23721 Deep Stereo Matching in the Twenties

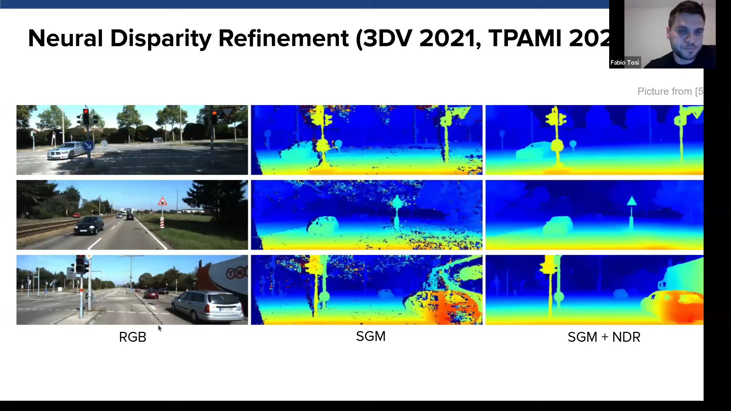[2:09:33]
And it is worth noting that this work is, so this architecture has been trained on the synthetic dataset only, without seeing any real world images. Okay, we now discuss the last subsection of the zero-shot generalization approaches.
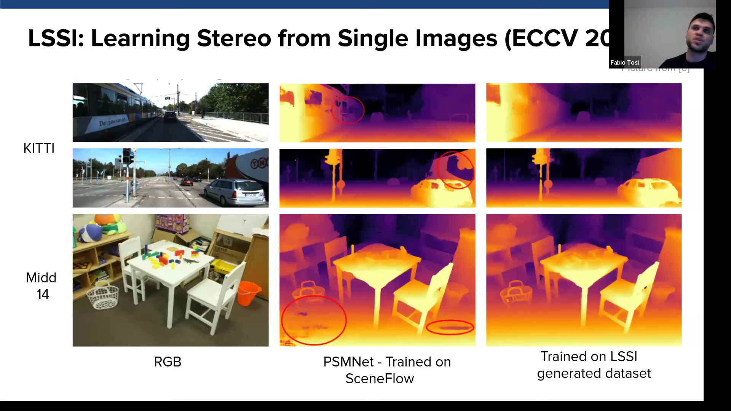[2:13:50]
to use larger scale RGB images that are more realistic. They are contain very important semantic information when generalizing across diverse environments. And it is better to use this approach rather than use a synthetic dataset to obtain to obtain a very robust stereo matching network.
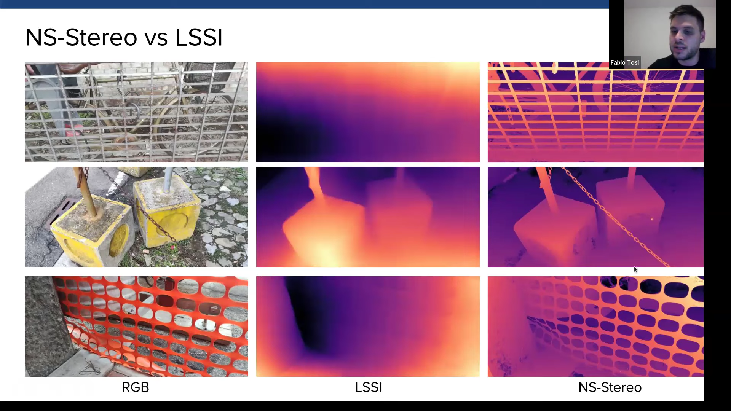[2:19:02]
details, and so on. Instead, the NeRF stereo, the NeRF in general, is capable of estimating very accurate and detailed disparities also on thin structures. And then the network is trained using a combination of two losses,
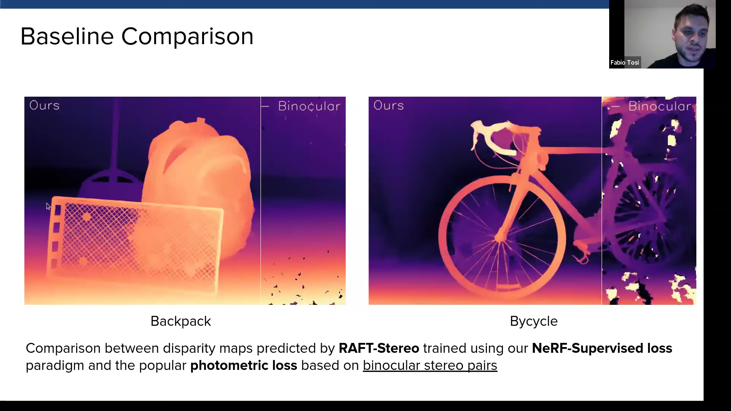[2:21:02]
model, you can notice better depth predictions on thin structures and fine details. Instead, if we use the trinocular photometric loss alone,
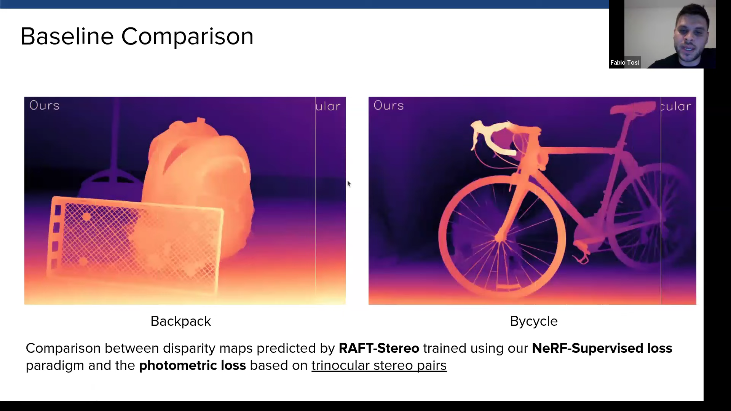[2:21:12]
we can notice that the network is able to recover good estimates at occluded regions. This is instead a comparison with respect to the learning stereo from single images,
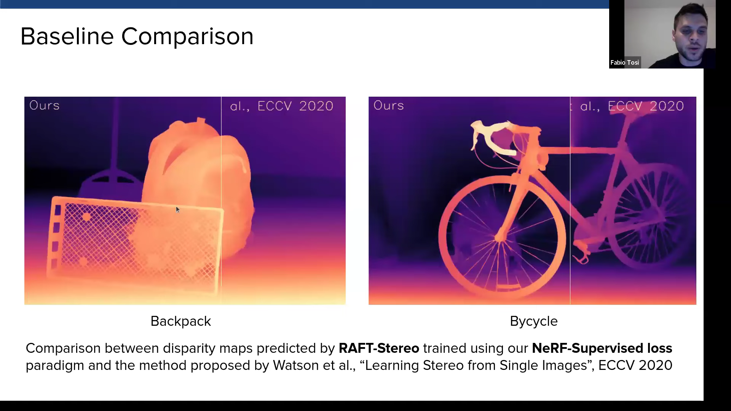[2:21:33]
the ICCV works that we mentioned so far. And also in this case, you can notice that using our NERF supervised approach can greatly improve the disparities on thin structures. And this is instead the final qualitative example of the differences between the methodologies, some of the methodologies we discussed so far. So for instance, ITSA, learning stereo from single images, and the NERF supervised approach.
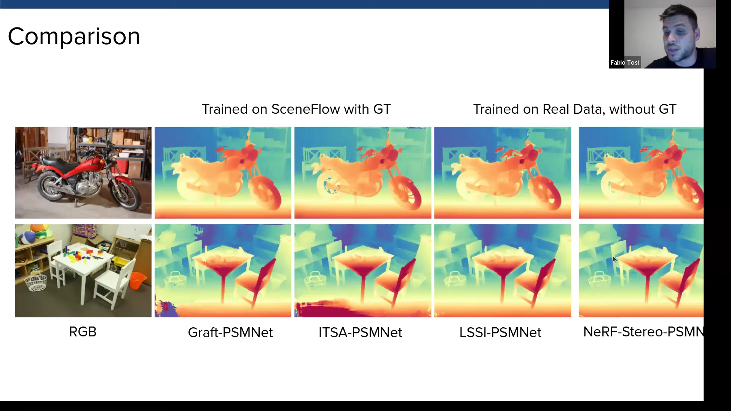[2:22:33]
especially using the NERF approach. And this can be highlighted here on thin structures, for instance. I think I'm done with this part.